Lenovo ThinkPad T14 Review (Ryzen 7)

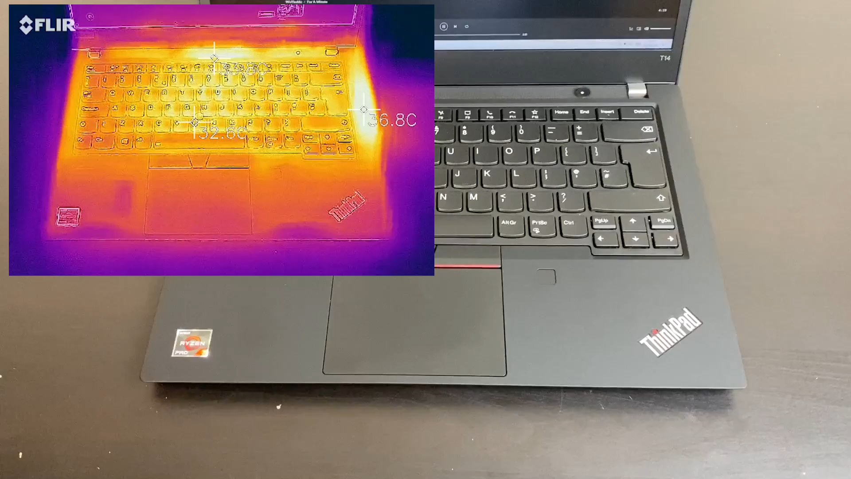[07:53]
And of course, we've attached a separate heat map to show the less good case scenario. This is when we were running the benchmark. Pretty much a full-on workload for 30 minutes. That one gets a little bit toasty.